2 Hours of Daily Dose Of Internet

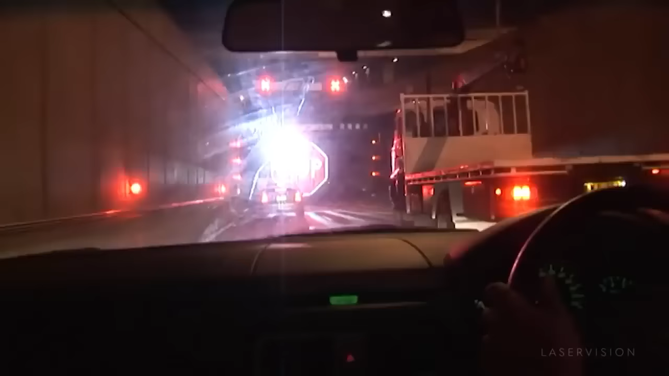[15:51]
They installed a waterfall that would have laser beams shot on it like a projector, as this would be a physical barrier that wouldn't damage vehicles.